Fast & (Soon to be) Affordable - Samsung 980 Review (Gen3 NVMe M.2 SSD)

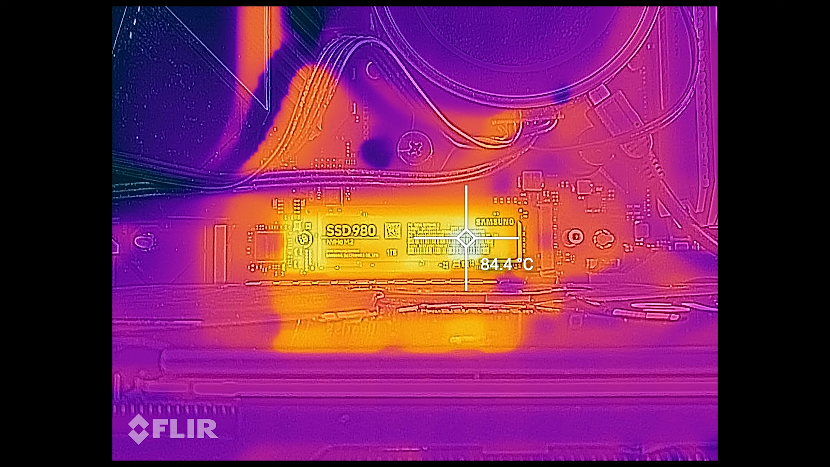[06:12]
On screen: spot 84.4°C
It reached around 85 degrees on a bench without any airflow and that is after stressing the drive for a while so it's definitely a great option for laptops as well. I did a retest with both a heatsink and a fan pointed at the SSD but that didn't change the benchmark results at all.